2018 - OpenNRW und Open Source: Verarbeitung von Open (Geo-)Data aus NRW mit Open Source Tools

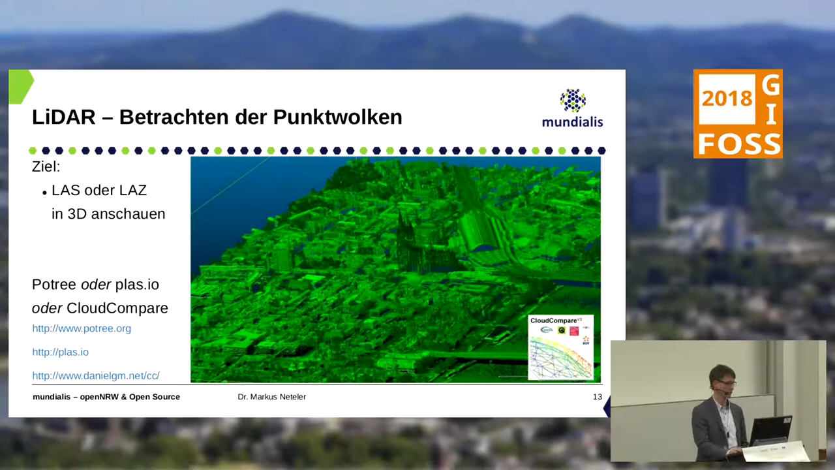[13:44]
So, jetzt ist natürlich eine Punktwolke, die monochrom ist, nicht so wahnsinnig spannend. Man könnte jetzt hingehen über Filter, sagen, nimm als Attribut zum Beispiel die Höhen, relative Höhe über dem Boden oder andere Dinge. Das wäre eine Möglichkeit. Ich habe jetzt einfach, um zu spielen, mal die Orthofotos genommen, die wir vorhin gesehen haben und die RGB-Werte von der Punktwolkenposition einfach an den Punkt drangehängt. Das heißt, die Punkte damit bunt gefärbt. Das Skript, wieder abgelegt, ist online.
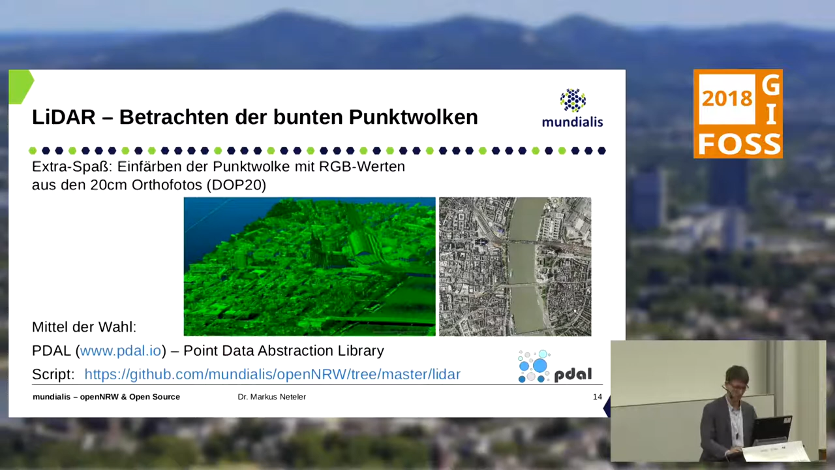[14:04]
In der Online-Software sähe das dann so aus, da kann man dann durchfliegen, Kölner Dom mit Farbe. Und das Beeindruckende ist dabei, das ist ja letztlich gar nicht wahr, denn ich habe jetzt vielleicht eine Punktwolke, die ein Gebäude darstellt, aber ich weise immer wieder den gleichen Farbwert aus dem Orthofoto dazu. Das Schöne ist, das menschliche Gehirn lässt sich sehr schnell beeindrucken und man sieht plötzlich Dinge,